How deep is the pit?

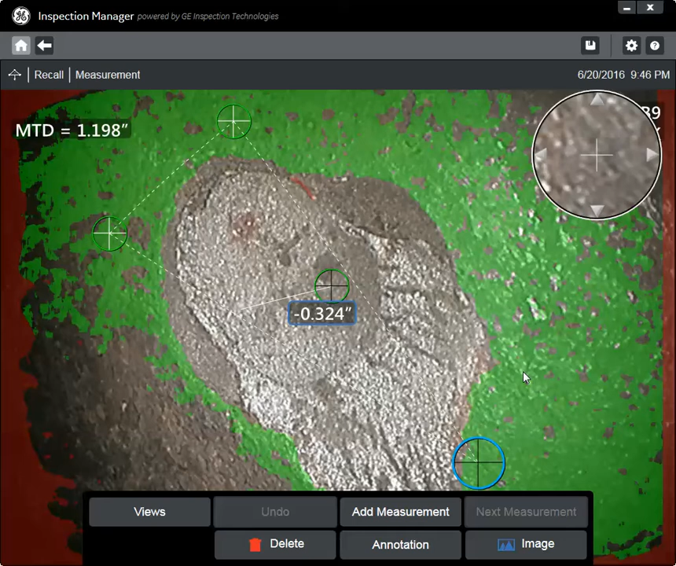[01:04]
With new technology, you can actually visualize this white light image side by side with the underlying 3D data. Notice as I rotate the point
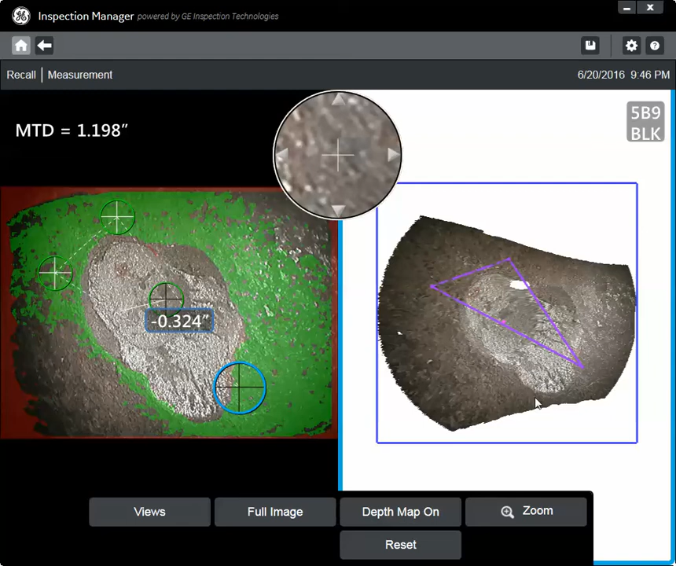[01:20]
cloud that I'm able to see what's actually occurring in this image. In this case,
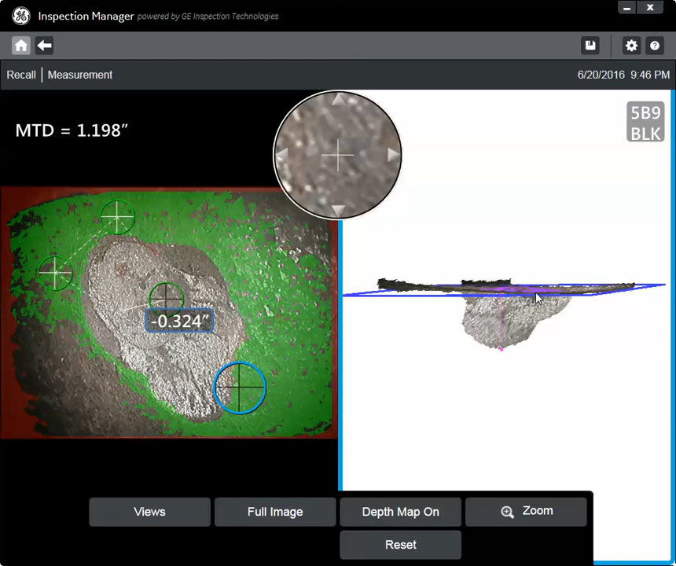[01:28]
you'll see that I'm able to visualize the idea of the radius and that when I'm measuring, it's fully on the pipe floor and not up on the wall of the radius. Additionally, these surface contours can be viewed in a depth map that gives you a color depiction of what is going on in this pit. Anything closer to the camera, or in this case above the plane, is 82 thousandths.
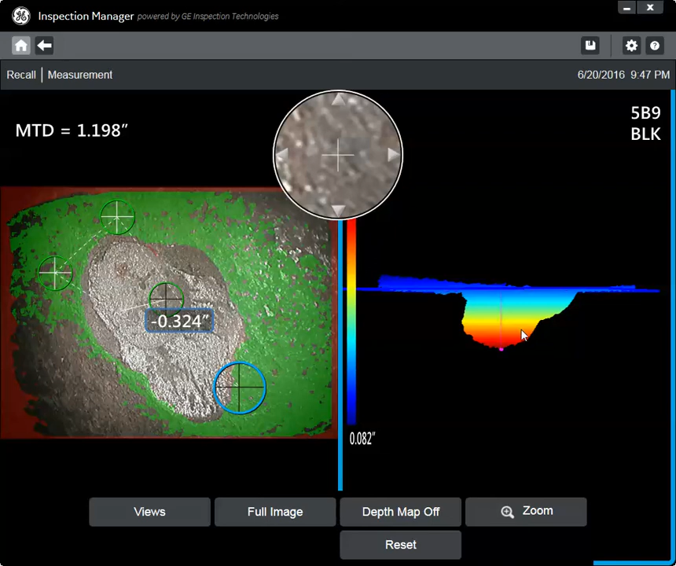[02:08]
Anything further from the camera is in this darker red, brownish area, and you can see in this case it has picked the deepest part of this pit. As I said earlier, no one technology. This is one example of how new RBI tools can be used in corrosion detection and evaluation. As I said earlier, I don't need this. As I said earlier, we have a little bit of information about that.